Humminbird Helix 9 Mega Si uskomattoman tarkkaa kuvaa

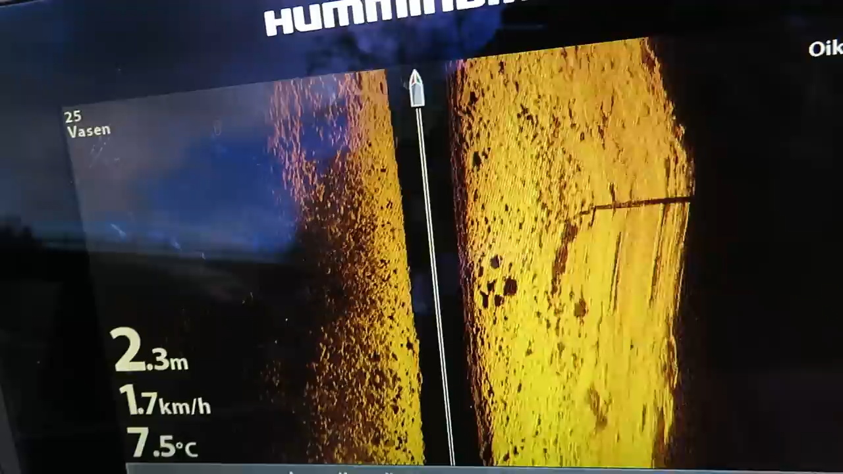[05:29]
On screen: depth 2.3 m, water 7.5°C, speed 1.7 km/h
Luottaanta Ja sittenhän tässä on kansan
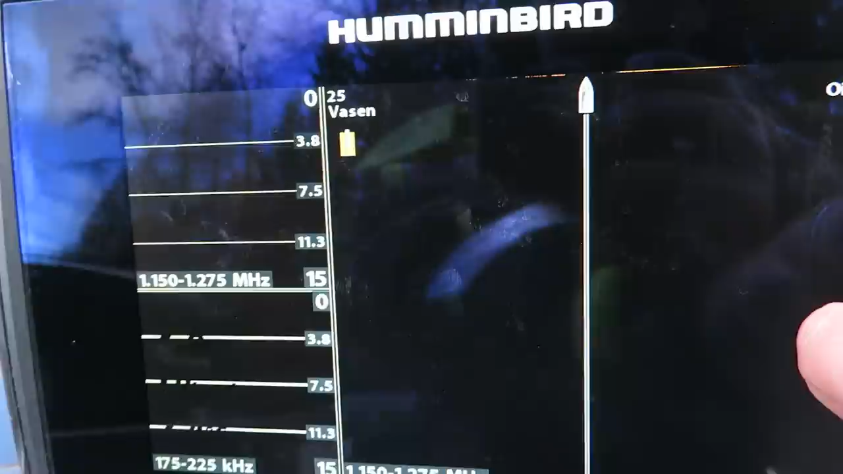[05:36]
Tämä on niinku side-imaging
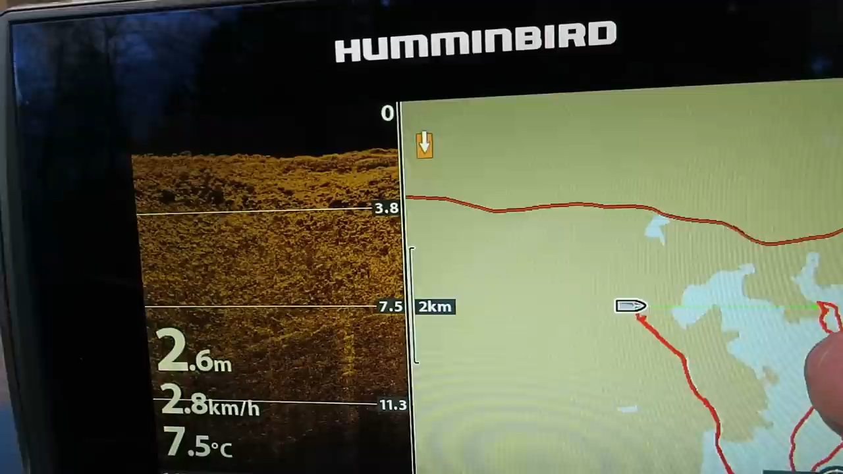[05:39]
On screen: depth 2.6 m, water 7.5°C, speed 2.8 km/h
Elikkä se on se viisto Elikkä se on se viisto No missä se nyt?
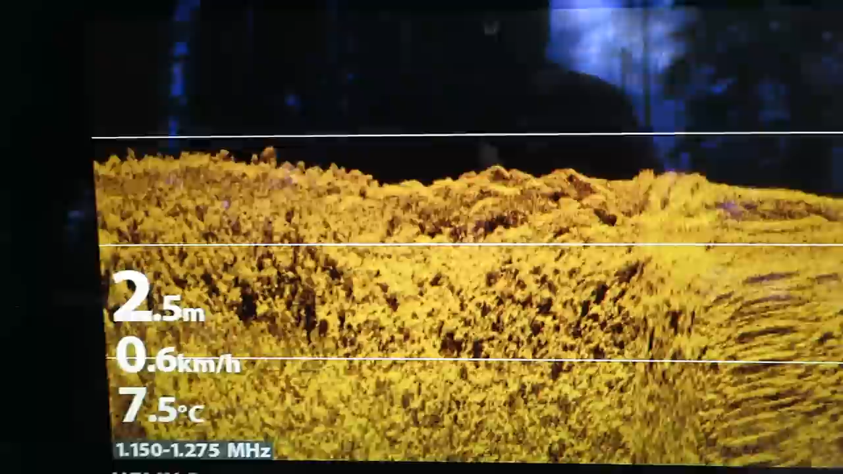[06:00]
On screen: depth 2.5 m, water 7.5°C, speed 0.6 km/h
Tietä yllätäpää Se niinku alaspäin luodattuna sama näkyy Tää pohjo
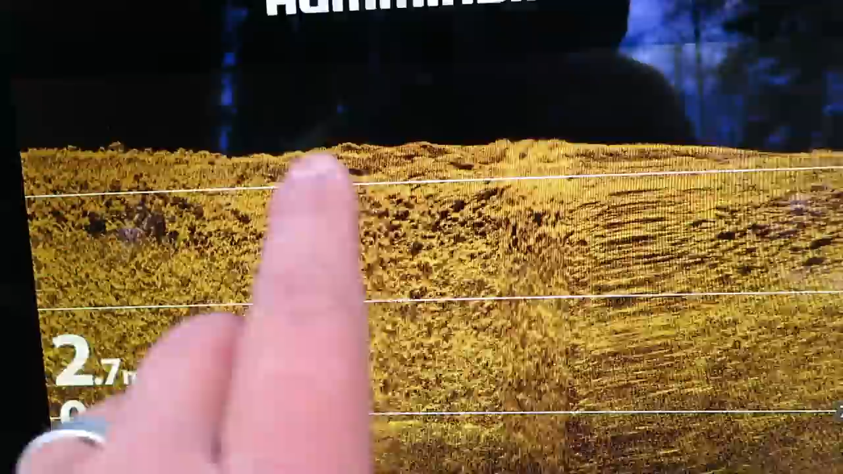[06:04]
Sen näköistä Ja se on uskomattoman tarkko se kuva Kuvaa kyllä,
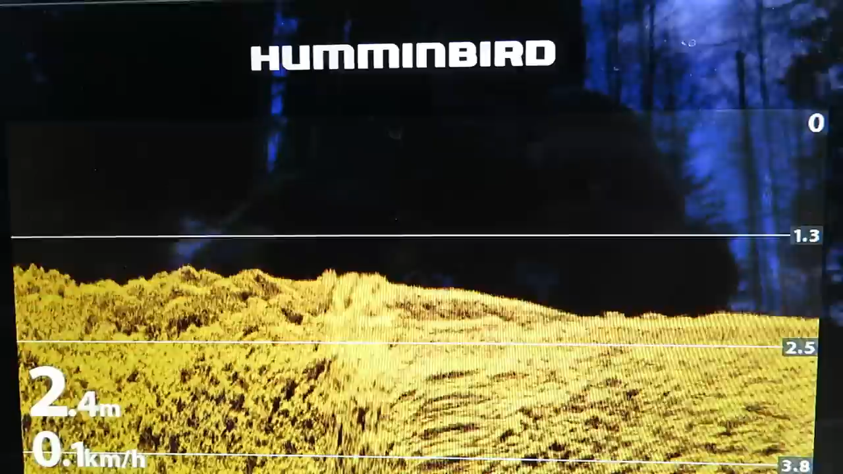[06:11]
On screen: depth 2.4 m
että ei voi muuta sanota Mutta tällä tosiaan Niin
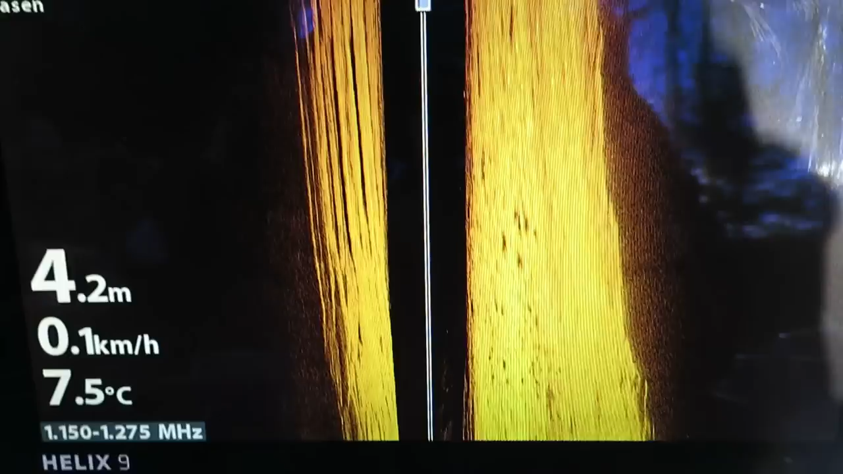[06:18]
On screen: depth 4.2 m, water 7.5°C, speed 0.1 km/h
sitten Kalastukset jatkuu Tällä luottaimella Ja tuota
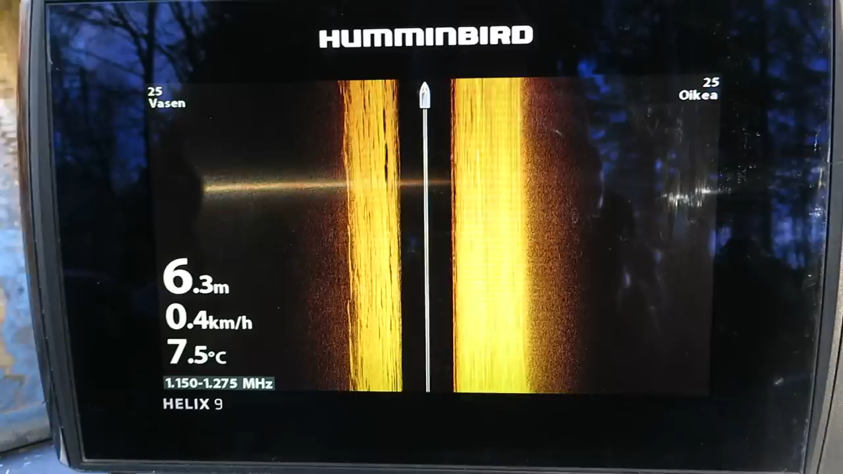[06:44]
On screen: depth 6.3 m, water 7.5°C, speed 0.4 km/h
sitten lisää Ja tuota Tässä on tosiaan kaikki samat Mitä siinä Seiskassakin oli Niin
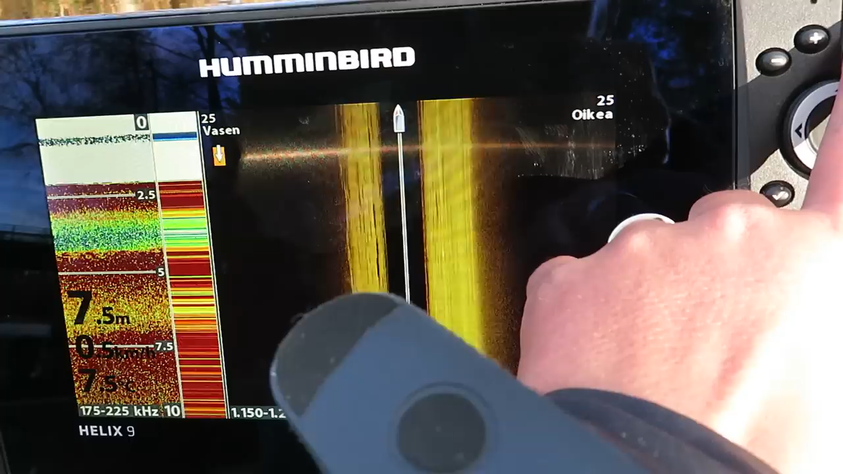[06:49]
On screen: depth 7.5 m
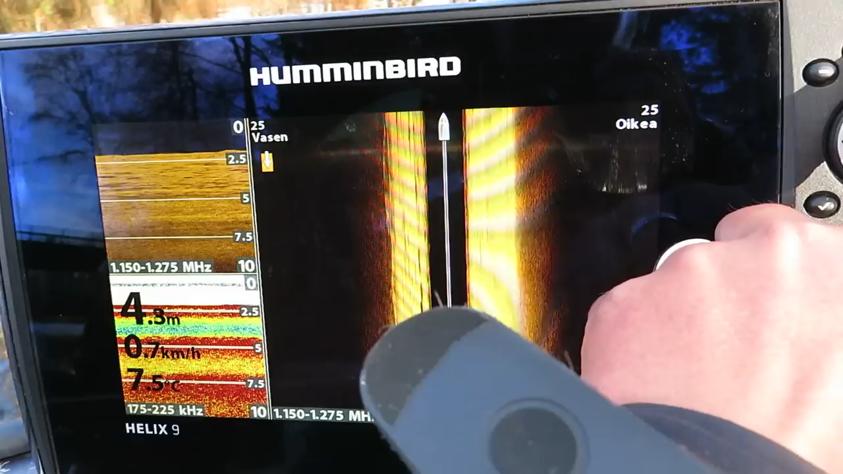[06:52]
On screen: depth 4.3 m, speed 0.7 km/h
Sitten kun on kartta Mulle tullu siihen nyt karttakortti Mutta sen lisää Tässä löytyy Valaa mitä karttoja on Niin tällä pystyy luottamaan omat kartat Että Jos on vaikka järvialue tuossa
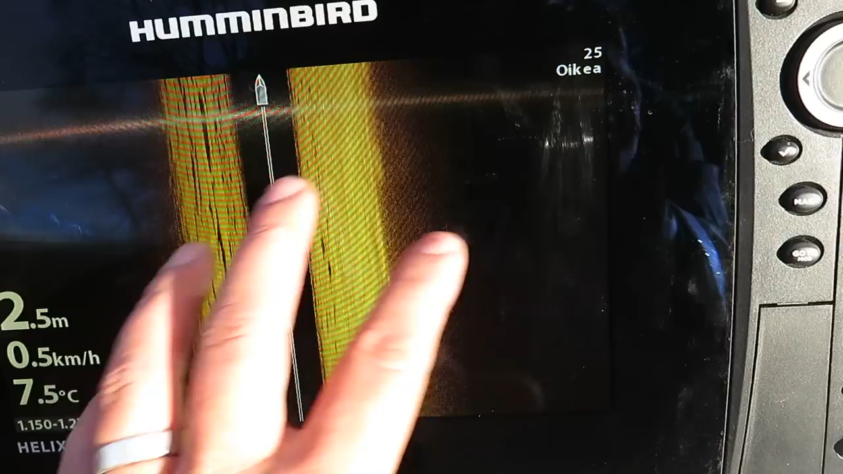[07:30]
On screen: water 7.5°C, speed 0.5 km/h
Niin Viisto on luottamassa näkköä Jottaa mukavia juttuja
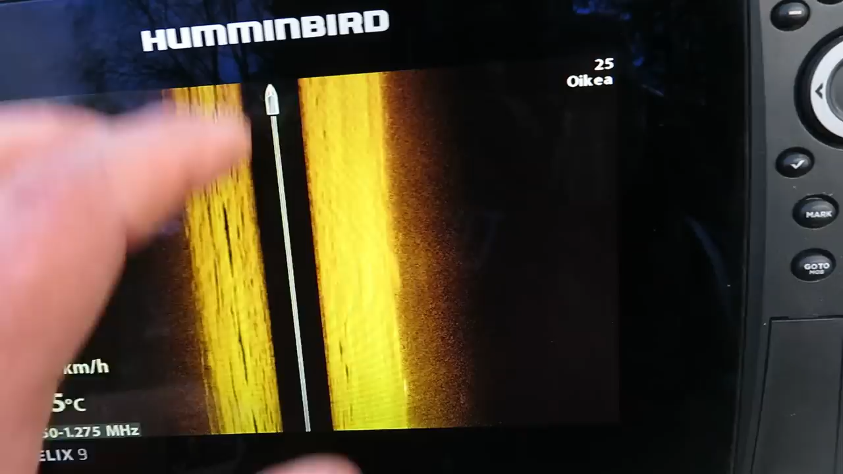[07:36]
Niin Kaloja Niin voi kuvan kaappaksi Ja ottaa Ja se tallentaa sitten kortille Kortille ne